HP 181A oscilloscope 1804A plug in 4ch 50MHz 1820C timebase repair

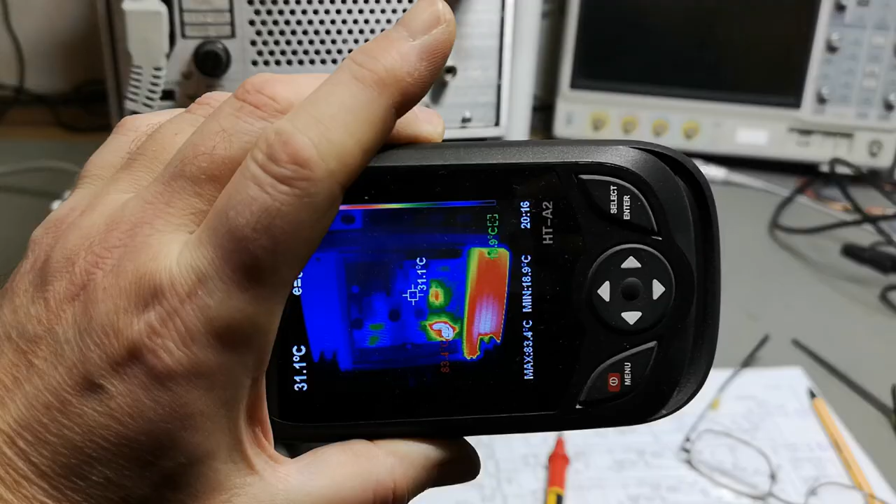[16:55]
On screen: spot 31.1°C
yeah we got a few shorted power supplies
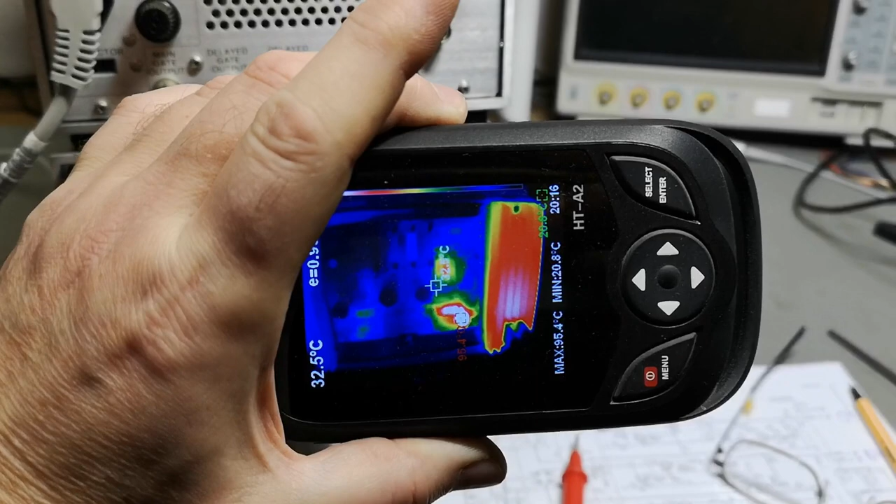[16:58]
On screen: spot 32.5°C, max 95.4°C, min 20.8°C
and a lot of stuff gets real warm here and
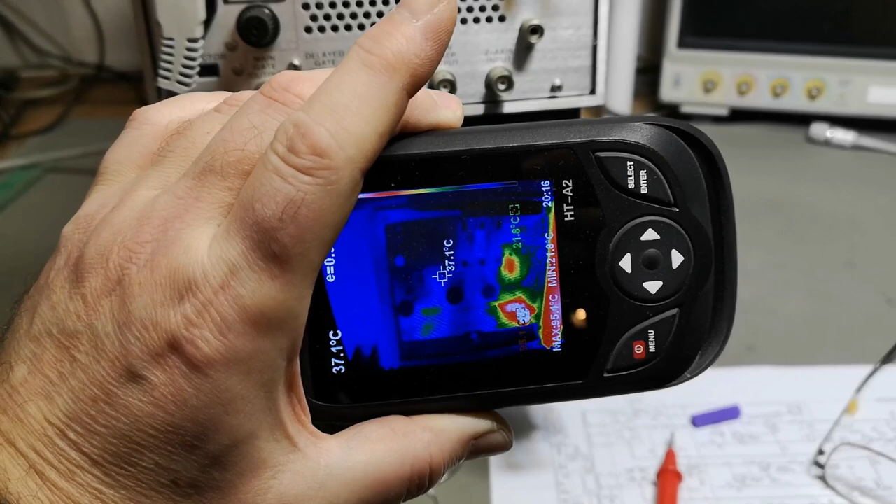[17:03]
On screen: spot 37.1°C
half of it actually works so what i got is
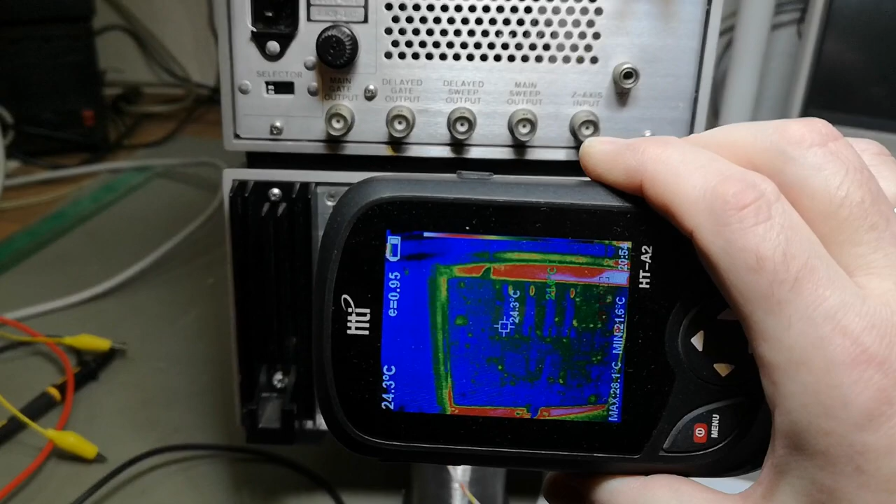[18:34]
On screen: spot 24.3°C, max 28.1°C, min 21.6°C
is of course my thermal camera and as you see here everything
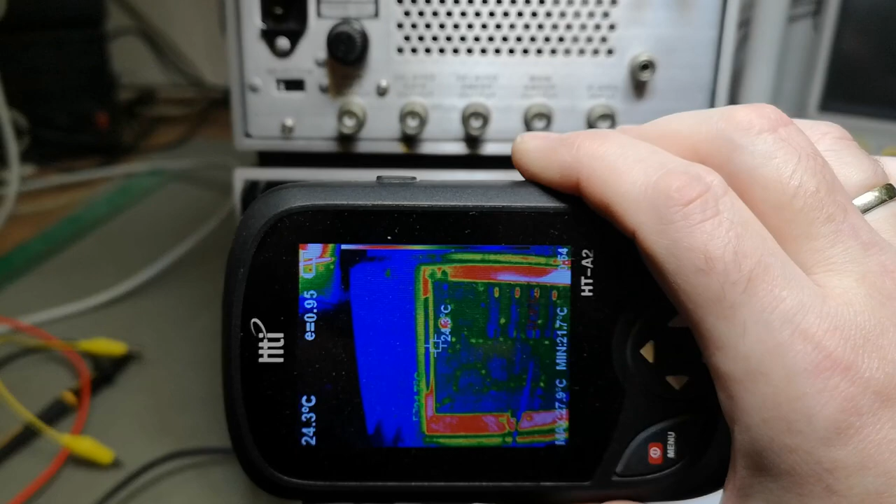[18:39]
On screen: spot 24.3°C, min 21.7°C
is cold i just let it cool down so what i got here
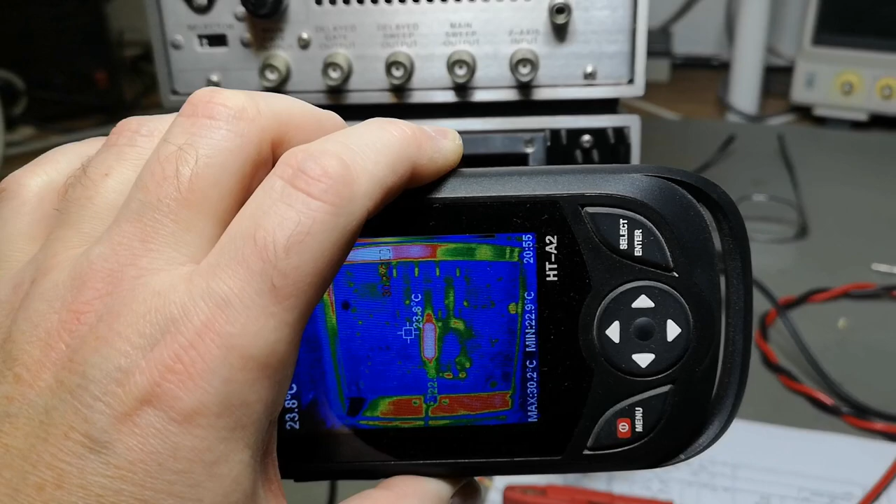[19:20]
On screen: spot 23.8°C, max 30.2°C, min 22.9°C
that sound too much what is happening here is one component gets hot and i'm only putting in two watts so that is this capacitor here that gets warm real fast
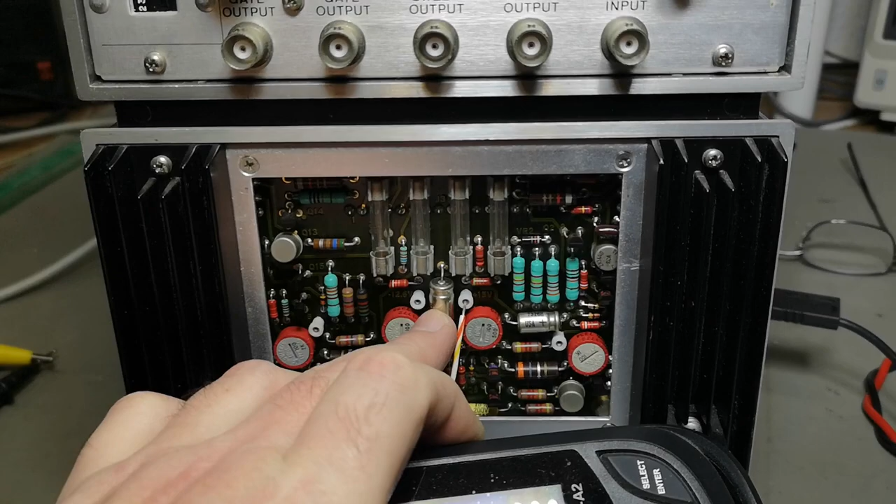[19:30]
and this is across the output
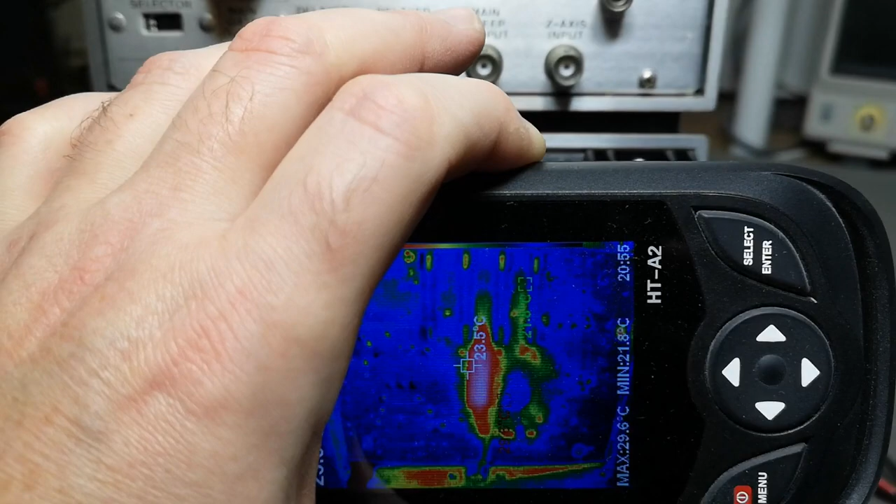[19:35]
On screen: max 29.6°C, min 21.8°C
that capacitor is shorted and that is why the 15 volt is uh overloaded easy peasy so with the capacitor